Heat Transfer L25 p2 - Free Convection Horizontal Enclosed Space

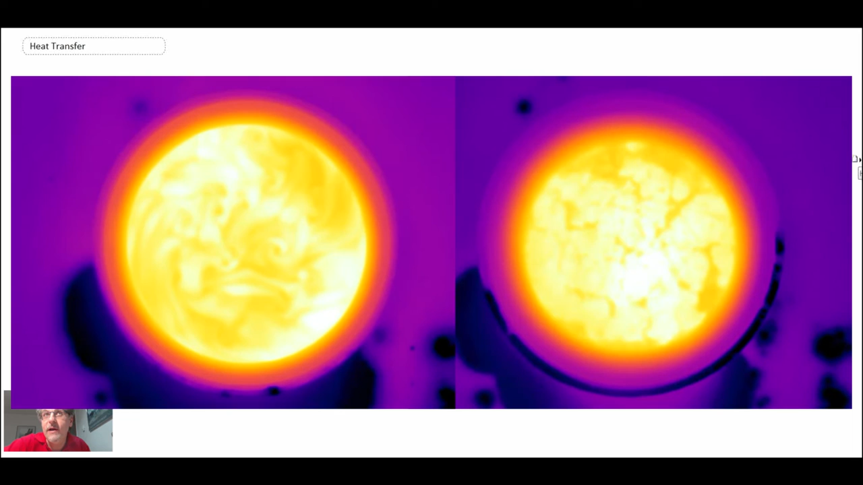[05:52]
hotter I put a lot of boiling water in there out of a kettle
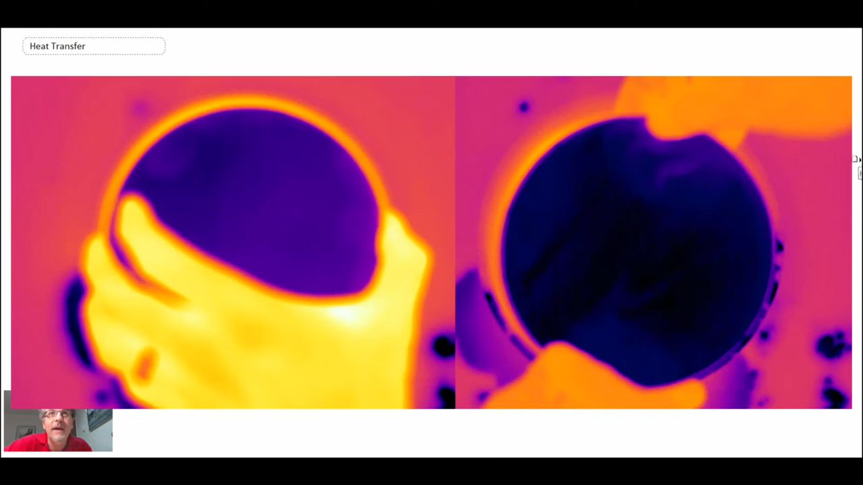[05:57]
and then I put that petri dish with cool water in it I'm putting a little bit of cool water in the one on the left
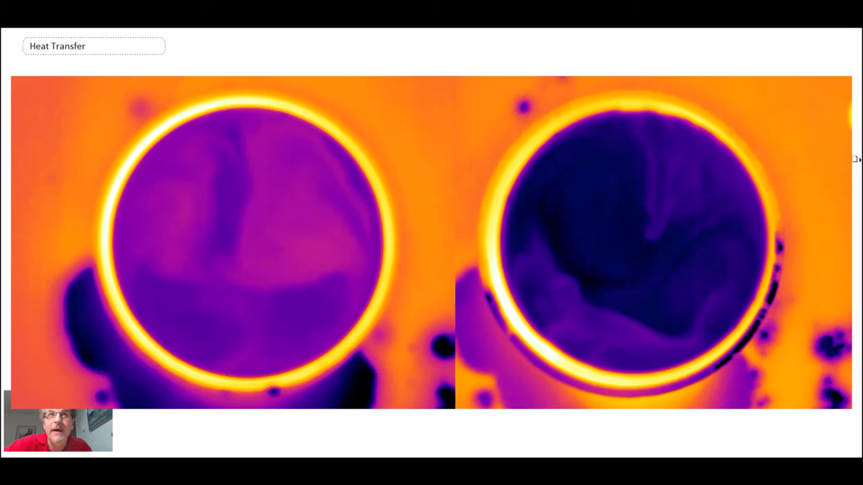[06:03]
there and then we just watch what happens with time now I've sped this up and so you'll see the
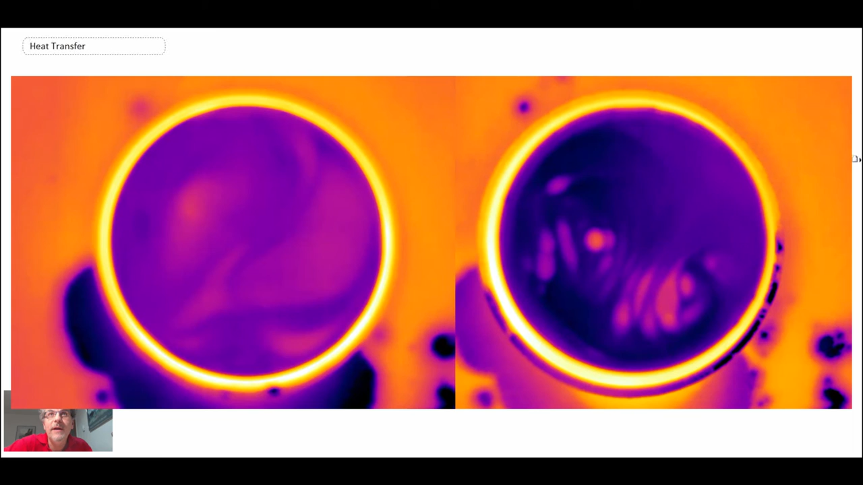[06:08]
Rayleigh-Bernard convection cells start to appear and and they're really quite neat and
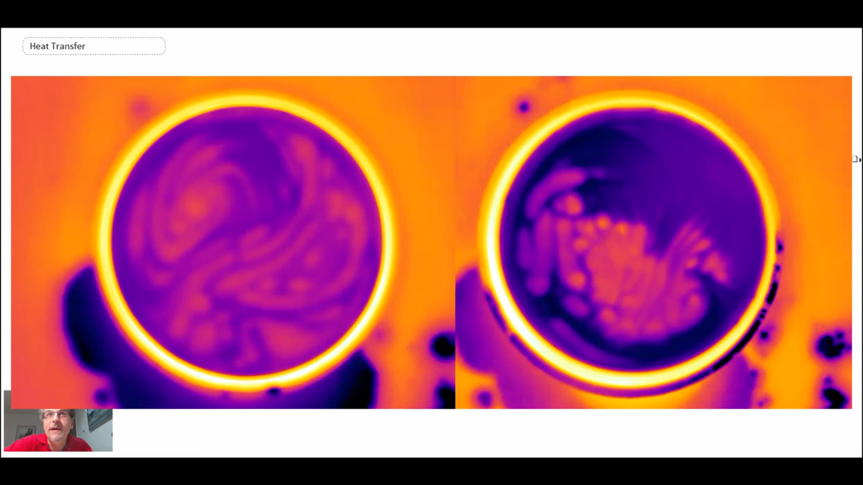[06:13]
they're they're a little distorted there because I had a little bit of motion in the fluid but the one on the right is much hotter and you can see the evolution of the cells is drastically different from what we're seeing on the left on the left we have cells that aren't really merging but on the right
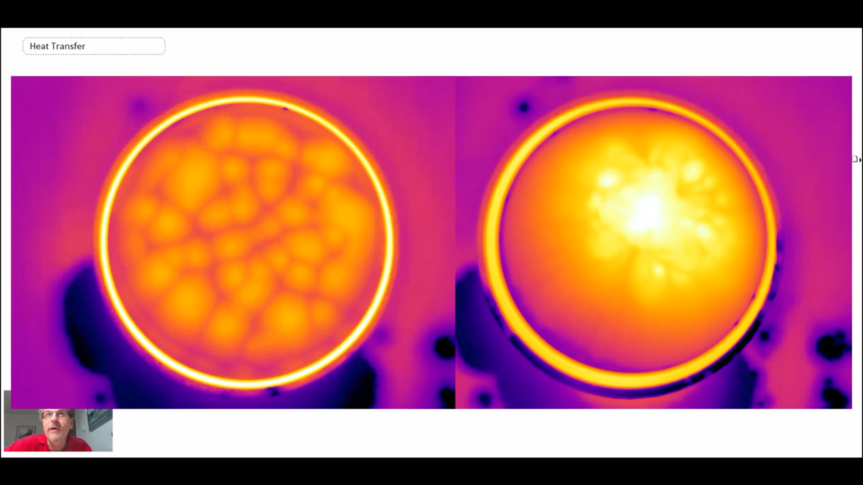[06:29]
we get this super cell forming and and that's just due to the fact that the water was quite hot underneath and there you can see I poured some cold water now and that mixes it now
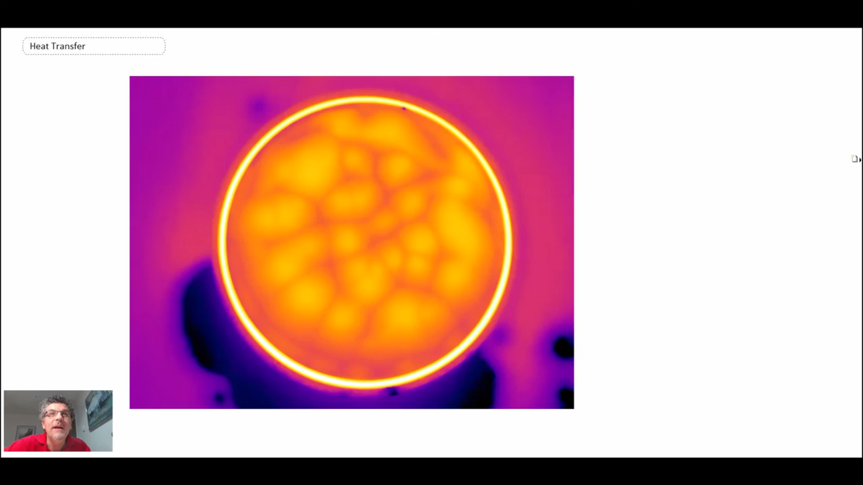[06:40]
let's zoom in on what's happening with the one on the left that was a lower temperature differential this is over longer time and you can see the cells starting to reassemble they're merging and moving around this was probably about half an hour that I took this video clip from and then you remove the petri dish and you can see the cells in the bowl of water in the bottom and they started to go through a new transformation so that's kind of neat to be able to see the Rayleigh-Bernard
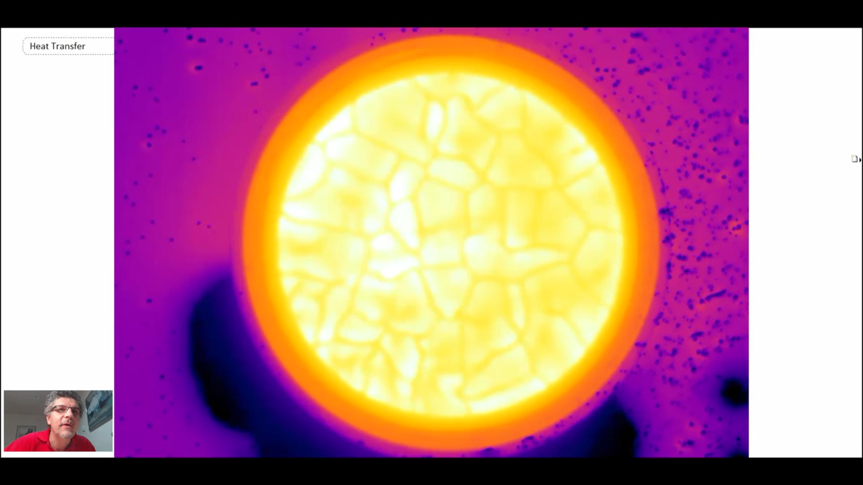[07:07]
convection cells in that configuration I did do another experiment where the petri dish was not perfectly level and and so the gravity